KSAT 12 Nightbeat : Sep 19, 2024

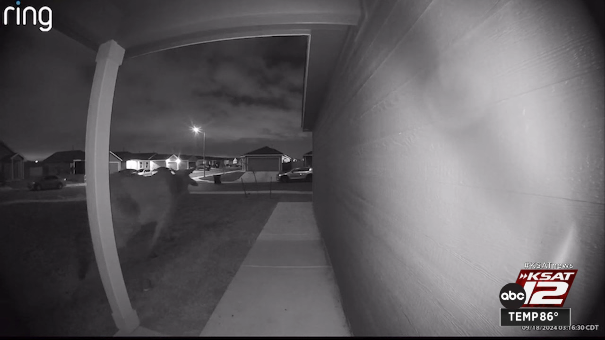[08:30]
Caught on camera, this bull made a middle-of-the-night appearance in several St. Hedwig front yards.